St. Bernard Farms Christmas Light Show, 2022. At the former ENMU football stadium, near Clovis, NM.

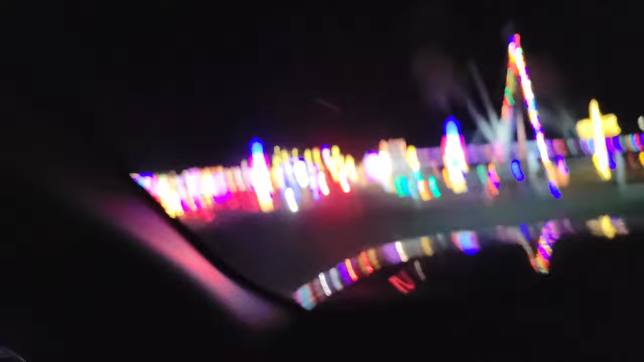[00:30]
Here we're going into the entrance where I'll pay the $20 fee to enter it.
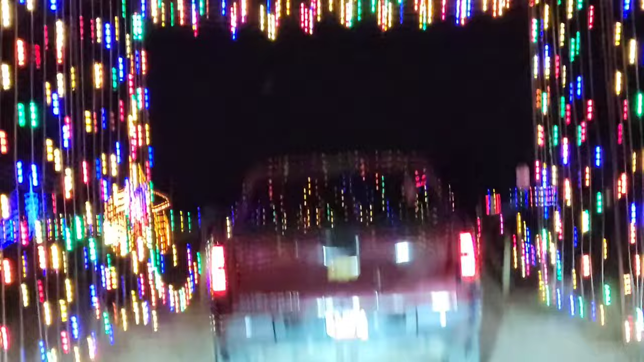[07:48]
Can't move any faster than the traffic ahead of me.